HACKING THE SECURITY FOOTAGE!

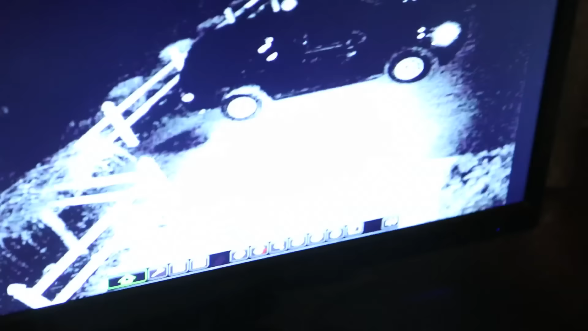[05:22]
Main menu. What do we want? Lock. It's probably not what you want, yeah. Though. Four view. Okay. So nope.
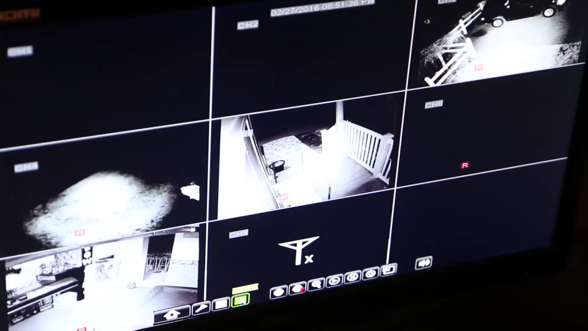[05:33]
There. Oh. There it is. Yeah. Look at this shit, dude. Wait, do we leave the light on? Is that why that's light? Really? I think. Or is that night vision? I don't know. I'm not sure. Okay. How the fuck do you work this? All right. So, hey, there we go.
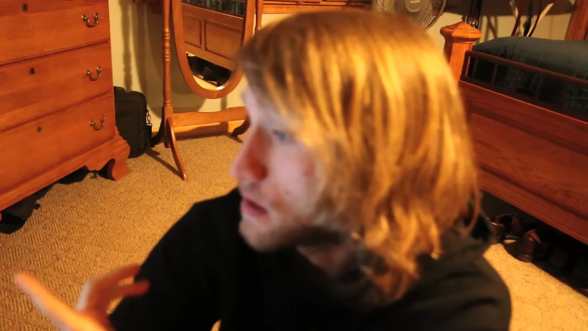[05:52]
Check that out. Huh. Now. All right. Yo, look. Look.
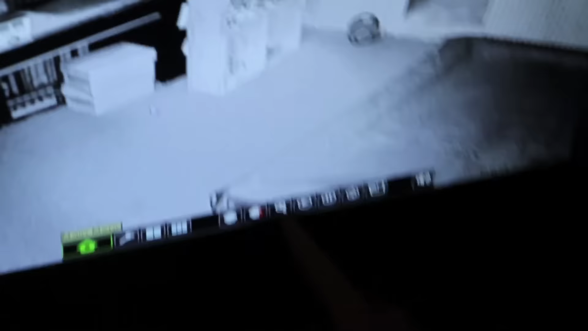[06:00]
Oh, there is a zoom in. It's a magnifying glass, yeah. Dude.
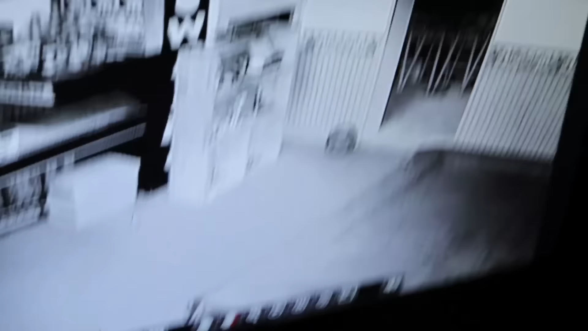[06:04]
Well, it seemed here to we be. Go. Let's try it. Oh. He's not logged in.
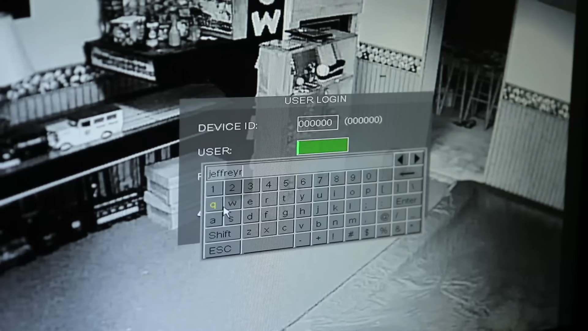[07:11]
There'd be something, you know. What? Is that all I can go? Yeah, I've never seen anything Jeffrey, like then? This. Jeff, we'll go Jeffrey R. So what, like password?
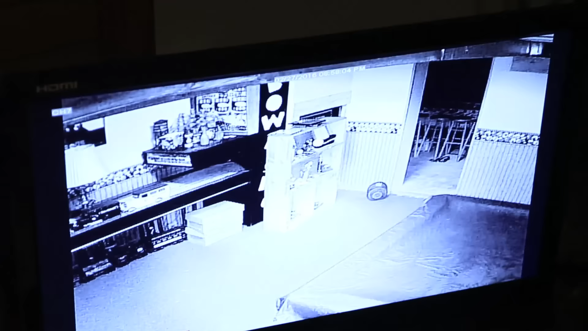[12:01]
You know what? What was I trying to do where I just came up with the login? Oh, I was trying to zoom in.
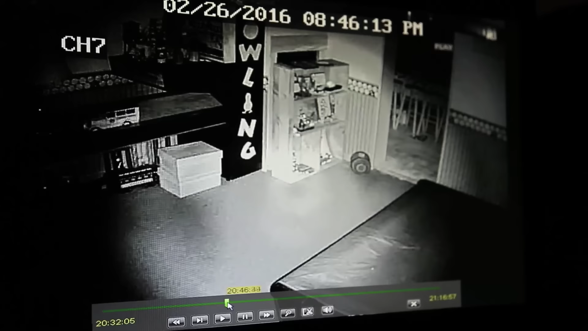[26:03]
Keep on fast forwarding. Hello. What the act?
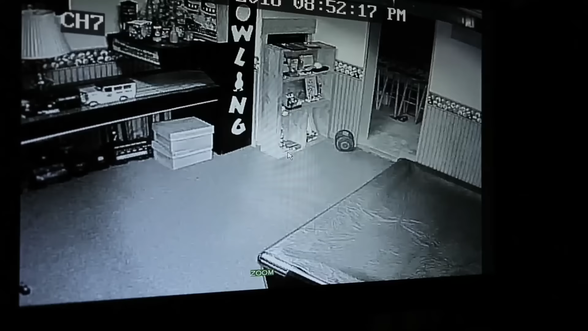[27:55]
Fuck. Well, I gotta figure out how to Zoom.
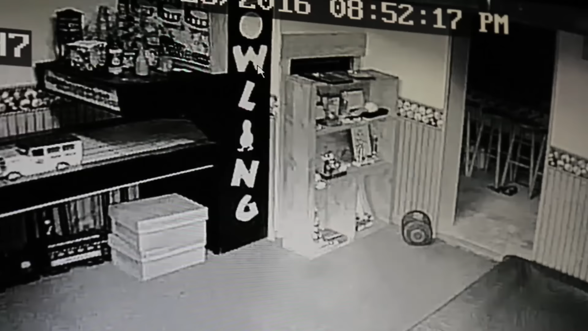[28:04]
What's it? Fudge! No, come on. What was that? Fuck, I forget my military times again.
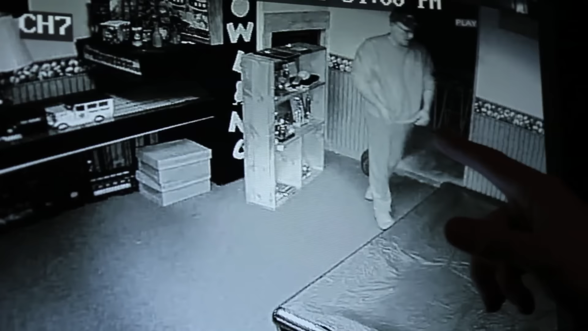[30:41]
Oh, no, he just looked like he's hurt.
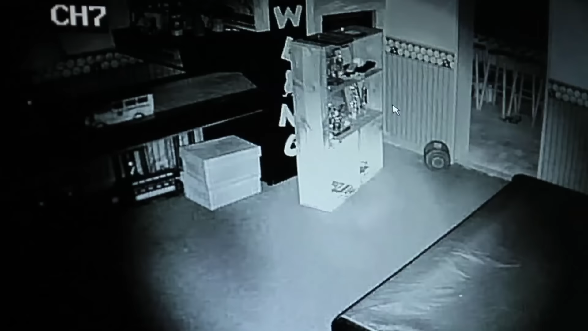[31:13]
That's too much. There's no way I can see the dial, even if...
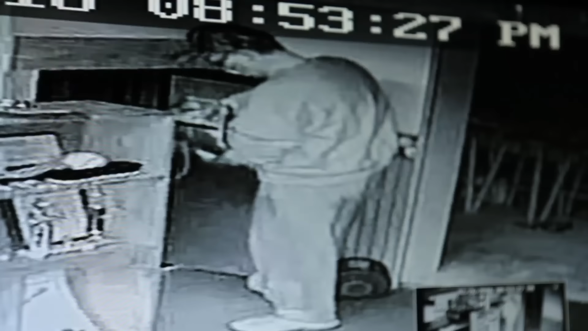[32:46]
What the fuck is he doing? He just had money out.
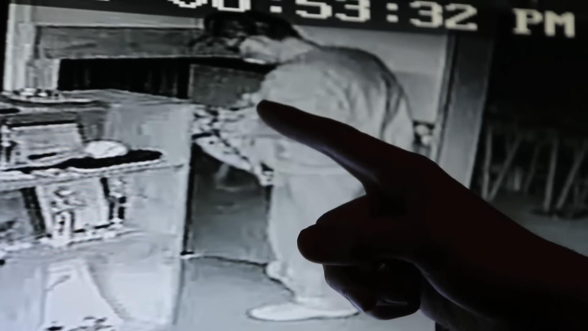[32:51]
He just had it out. And then watch. He did that hand thing.
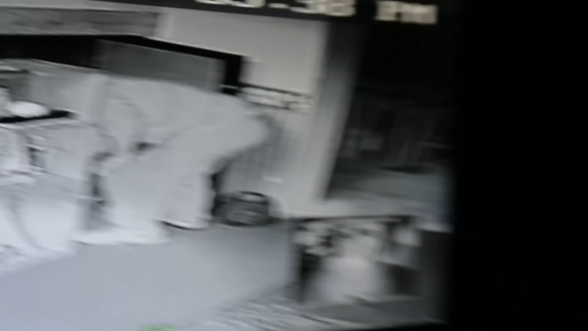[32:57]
He did the arm. Oh no, there's gotta be fucking more to this shit.
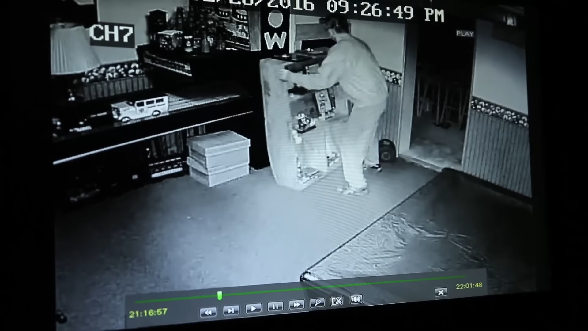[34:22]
Holy shit. Yo. What the fuck's he doing? What's he doing? Yo, he's got the...
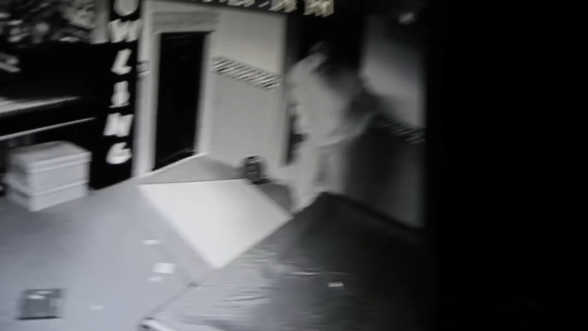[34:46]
Yo! Look, he's fucking putting bullets in it!
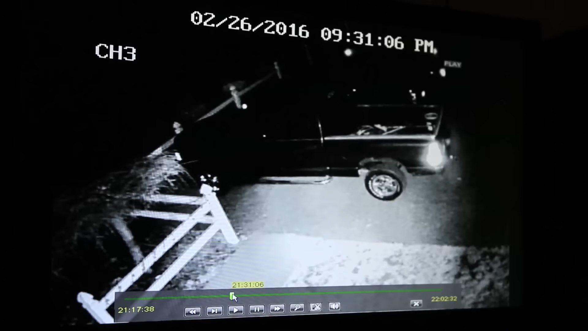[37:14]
What time was it exactly? That was somewhere right around 9:30. 9:30. Like on the nose? I don't know for sure. I'm pretty sure it was somewhere around there. Huh. Nothing on this one.
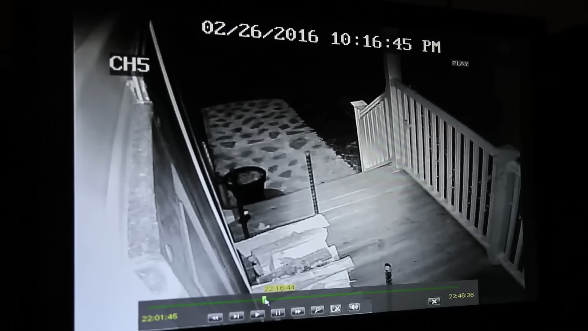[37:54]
Unless it came out the... Maybe it came out the front door? Oh, I'm in 10 this o'clock. Also, yeah. Oh, my bad.